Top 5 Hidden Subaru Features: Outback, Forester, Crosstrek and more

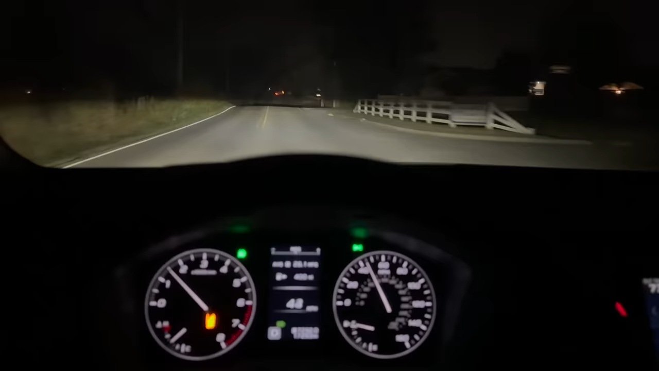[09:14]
go back down to your low beams so you're not blinding people and then it pops back on just like that this last feature is by far